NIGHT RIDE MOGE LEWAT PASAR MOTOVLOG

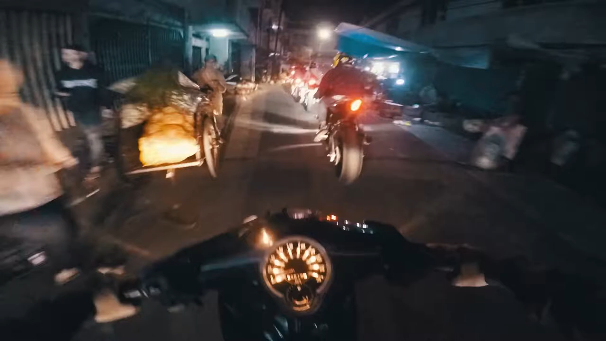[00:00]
kan lewat pasar. Keren anjir. Jadi pusat perhatian. Pasti ini. Gelo.
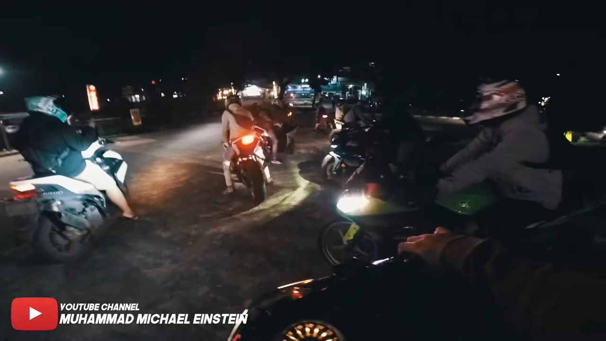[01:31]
Ada CBR 150 juga tuh. CBR 150 tuh. Ini ada R15. Ada yang bawa cewek si Dapa.